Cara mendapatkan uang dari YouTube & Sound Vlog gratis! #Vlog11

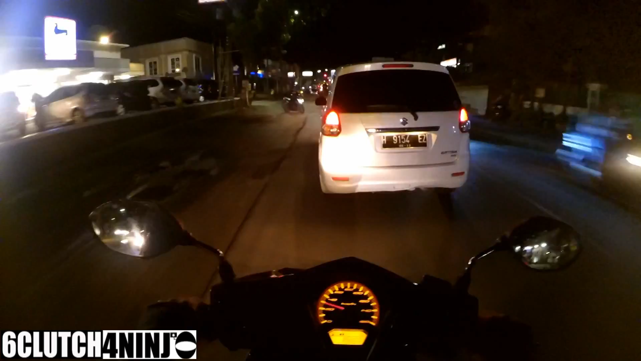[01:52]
Oke, tentang ini sound apa, sound yang saya pakai di YouTube saya. Oh, bentar, bentar, bentar, macet, macet, macet, macet banget. Macet banget. Oke. Oke. Oke. Come on, come on, come on, man.
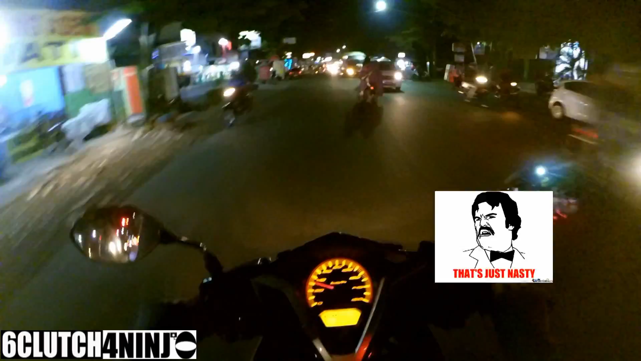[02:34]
berhenti sembarangan kayak gitu, buset, buset. Parah, parah, sumpah parah. Itu anak kecil ya. Kayaknya anak SMP atau anak SMA itu. Selain raya gitu, tiba-tiba berhenti gak pakai rating, gak pakai apa-apa. Aduh. Ya. Oke lah. Kali ini saya akan membahas sound vlog yang saya pakai di YouTube saya.
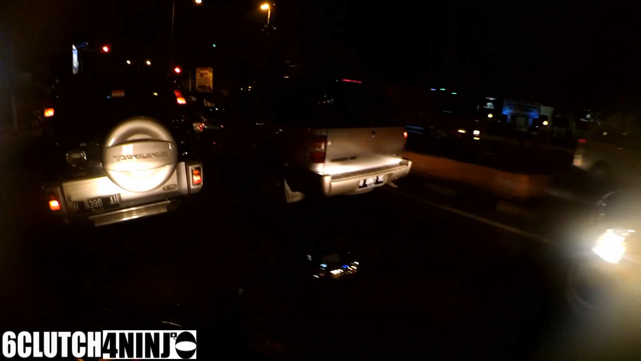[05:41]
Kemudian belok kanan. Oh, di sini saja. Di sini saja. Karena di depan itu melanggar. Ya.
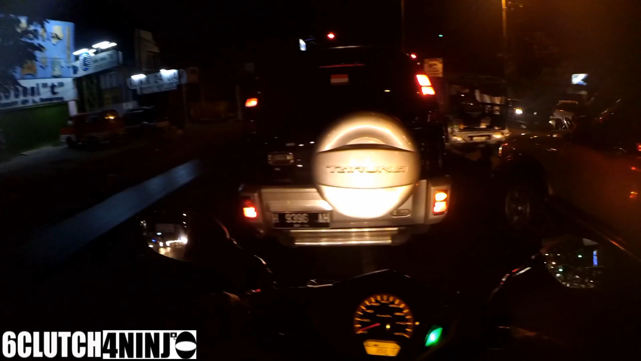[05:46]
Karena banyak sekali ya yang berhenti di depan sana, itu sangat-sangat melanggar sekali. Karena di sebelah juga, itu adalah Polsek. Polsek, daerah Pedurungan. Oke. Ya, ini Semarang. Hari Minggu. Malam. Agak becek di sini. Kemarin hujan sih, tapi hari ini enggak. Oke. Ayo, ayo jalan. Ijo, ijo, ijo, ijo.